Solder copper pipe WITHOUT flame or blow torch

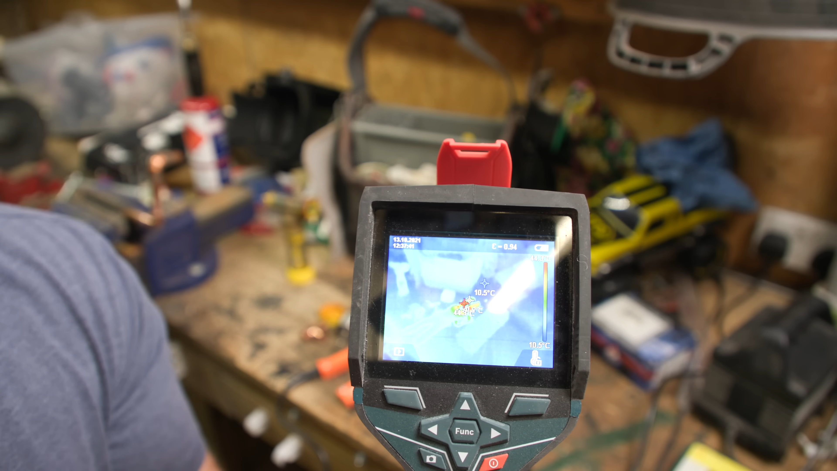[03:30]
So you're at 44, this is 42, blah, blah, 45. Wow, it's getting much hotter, wow. Now it says on the instructions you have to wait four minutes, so I might as well set four minute timer and watch.